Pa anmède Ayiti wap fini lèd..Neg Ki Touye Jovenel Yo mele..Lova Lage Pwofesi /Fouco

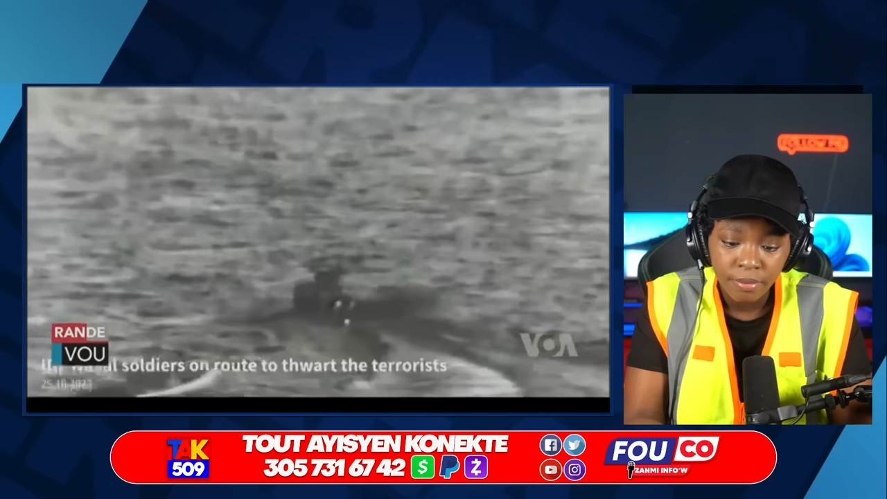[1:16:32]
Par instant, vidéo infrarouge, Force Défense Israël l'a partagé avec la presse, semble montrer tentative au moins 2 militants Hamas de faire mardi pour chancrer Israël en passant par la mer.